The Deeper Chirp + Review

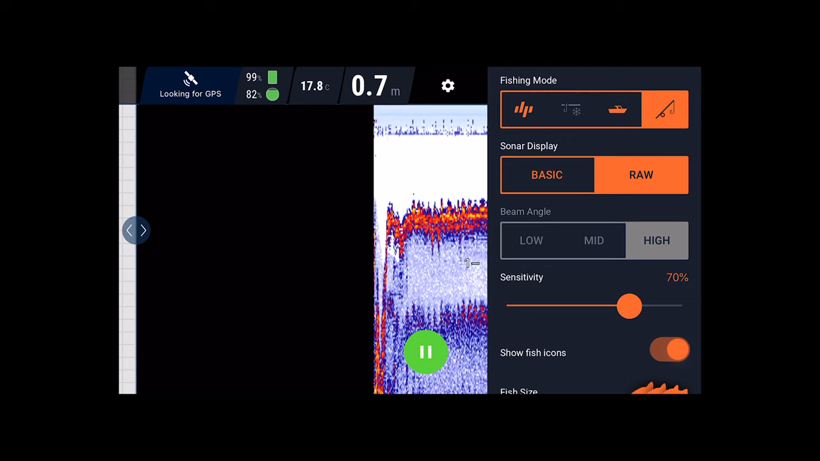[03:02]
On screen: depth 0.7 m, water 17.8°C
And these are the extra options you got. So there it's on onshore mode. You can go to basic sonar display or raw display, which is the purple and white.
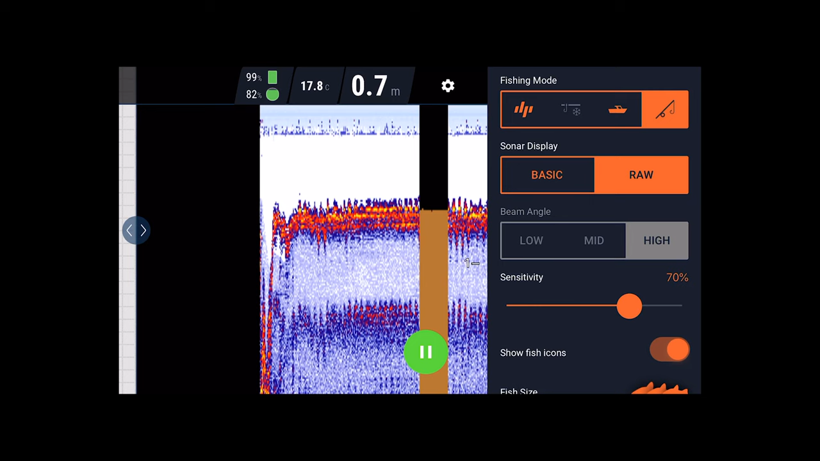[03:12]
On screen: depth 0.7 m
You can set your beam angle sensitivity, so that's got 100% sensitivity. Fish icons, you can also set live and afterwards what size fish. So I'm going to go for medium and large.
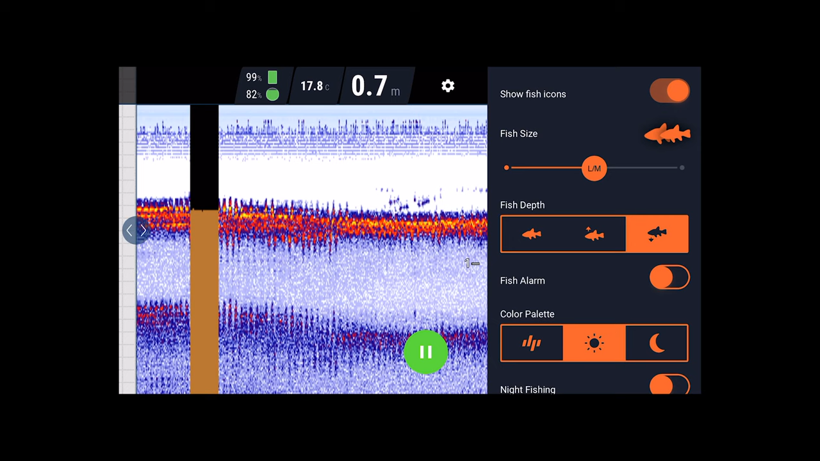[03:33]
On screen: depth 0.7 m
When it sees a fish, it shows you the depth, so you can choose just to see the fish or the depth reading of that fish. Fish alarm, let's switch that on.
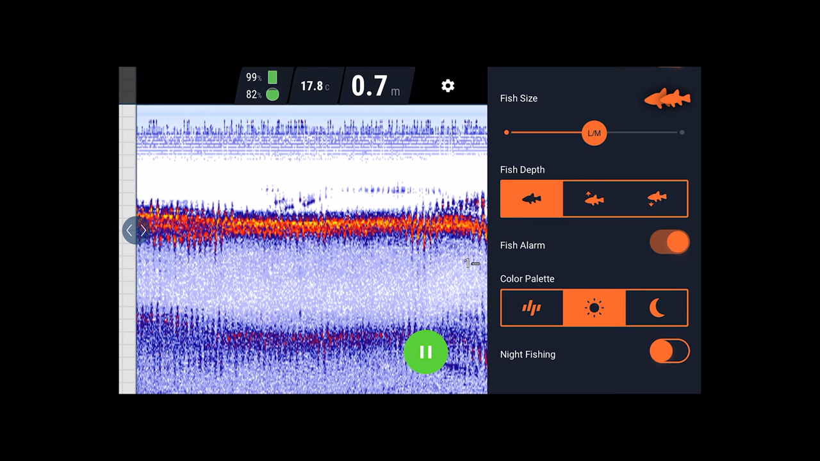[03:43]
On screen: depth 0.7 m, water 17.8°C
Yeah, I'm happy with all those. Let's try that again.
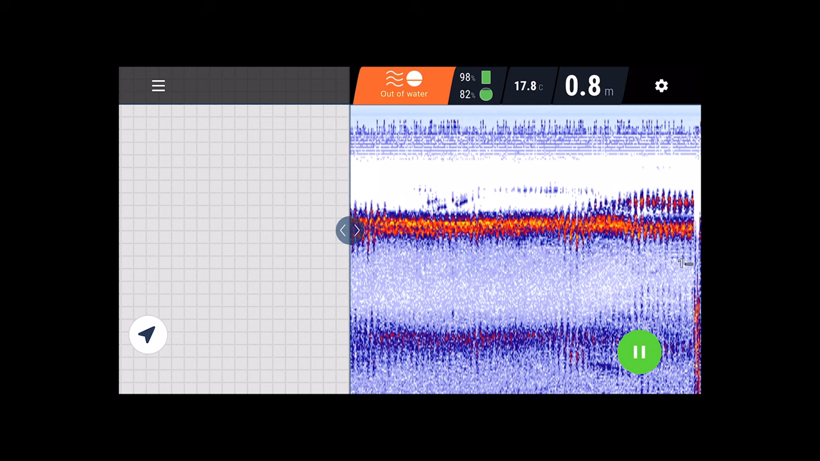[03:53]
On screen: depth 0.8 m, water 17.8°C
Okay. There's the first fish. Quickly put my sound on.
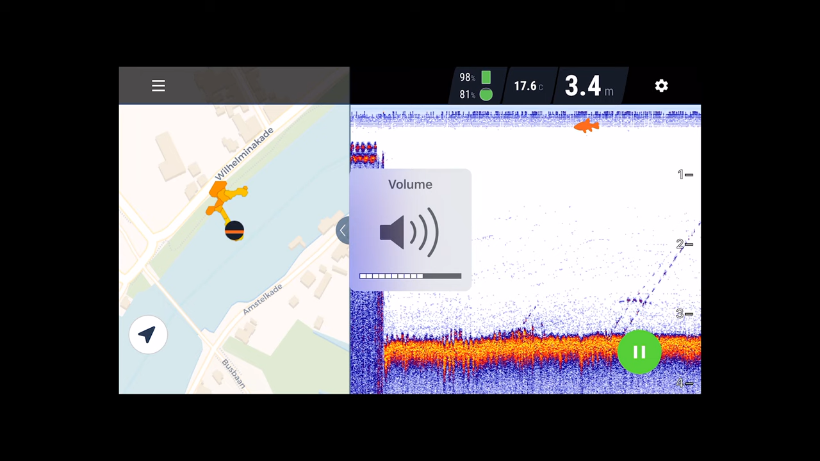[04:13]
On screen: depth 3.4 m, water 17.6°C
So I've noticed one thing I have to say is if you want a clear picture as it is now, you really need to reel in slowly.
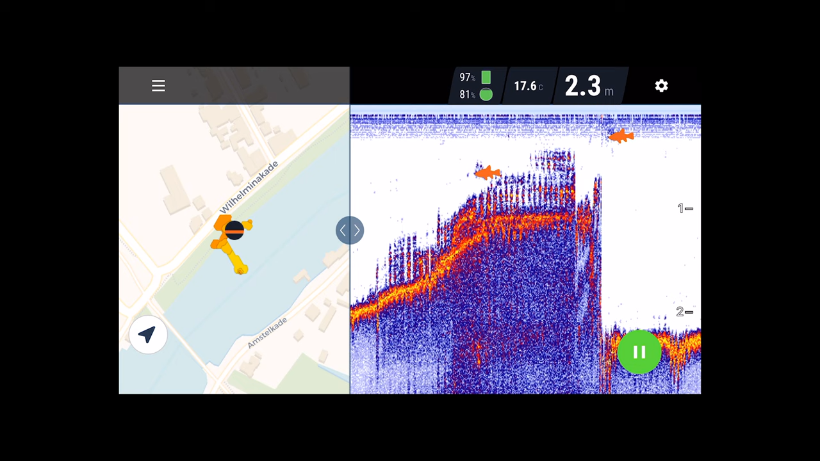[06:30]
On screen: depth 2.3 m, water 17.6°C
See, now it's creating a map of actually what is the topography. There, it's already picked up a fish. The topography of the structure of the ground beneath. There we go, another fish. These are probably little perch.
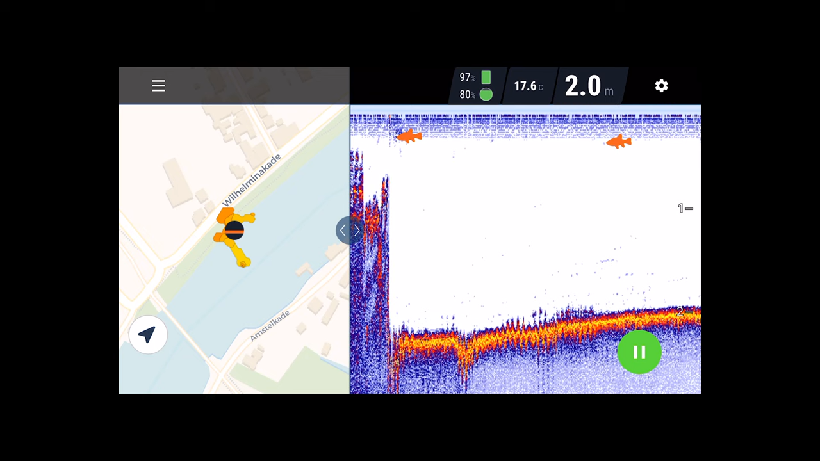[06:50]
On screen: depth 2.0 m, water 17.6°C
The other day when I had it stuck on that bollard, oh, I'll show a snapshot. It had, there was a school, I think, of bream that it had picked up, but this alarm was going crazy.